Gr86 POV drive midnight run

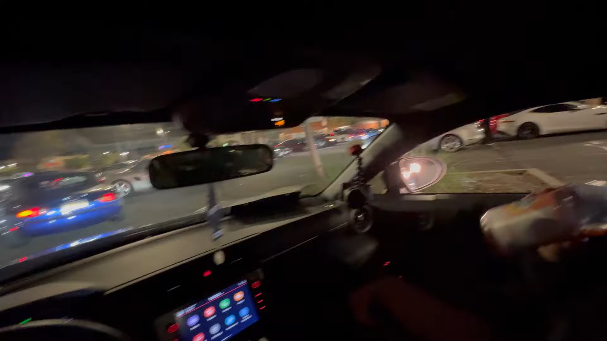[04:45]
Wait, no one's really leaving like that, so should I still go? Yeah. So I could be in the front of the pack? Wait, which way do I even go, bro?
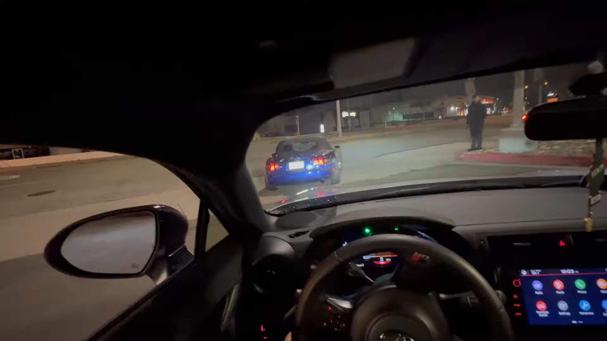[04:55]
He went left. Oh, it's because how steep it is.
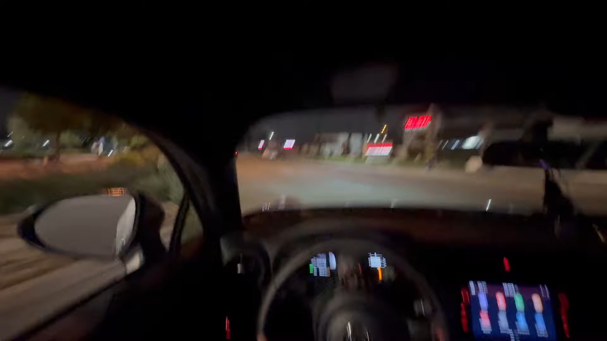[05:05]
You gotta go now, motherfucker.
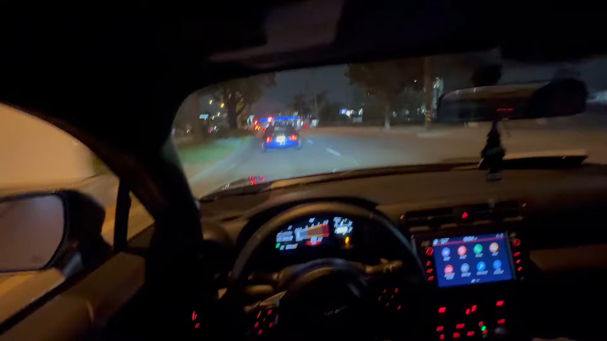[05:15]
kicking in. I think it's right there, down there.
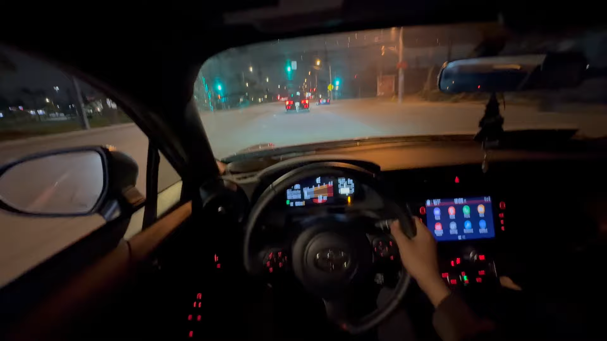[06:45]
Dude, this thing is burbling like crazy, bro. He has a tune, huh? Yeah, downpipe. Downpipe makes it burble like that? You see how it didn't scrape that much? Yeah, it's because I was slow. What the fuck? Done. Follow him.
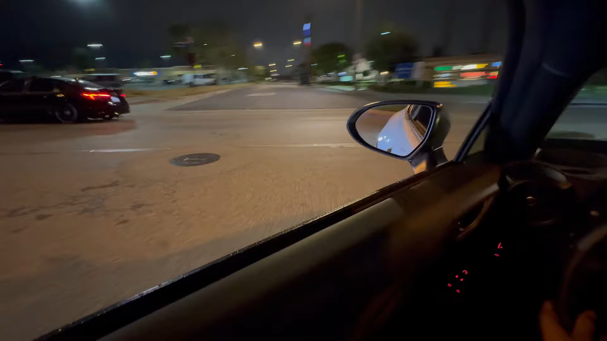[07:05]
See how I'm like... He lost traction. Yeah.
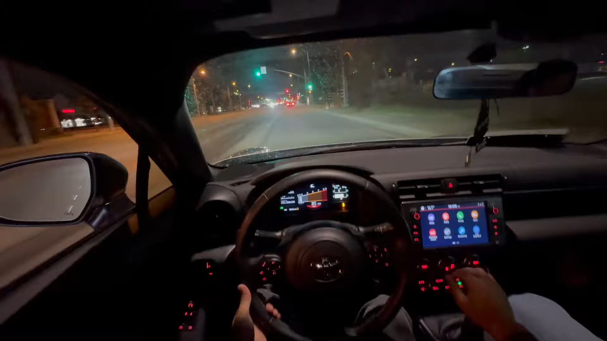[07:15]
It's because I have traction control off. Should I keep it back on or not? Which one do you think is better to drive in the rain? Traction on? Oh. For sure. Oh, I'm dumb. I mean, it's not that. The ground's not wet, though. It's low-key. It's a little bit.